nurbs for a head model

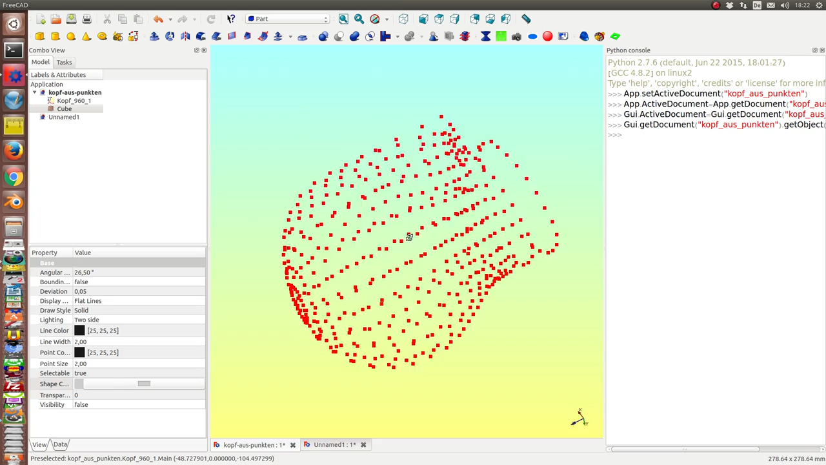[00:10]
Diese Punktfolge ist also im deutschen Forum aufgetaucht, wo auch immer die herkommt. Und jetzt ist die Frage, wie kriege ich einen Körper draus?